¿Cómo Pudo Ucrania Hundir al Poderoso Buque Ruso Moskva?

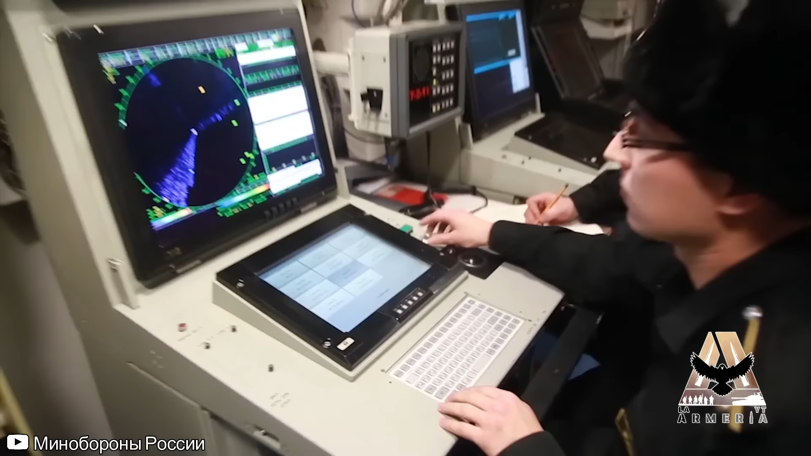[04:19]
que fuera detectado por los radares Voskhod MR-800 y Fregat MR-710 del buque,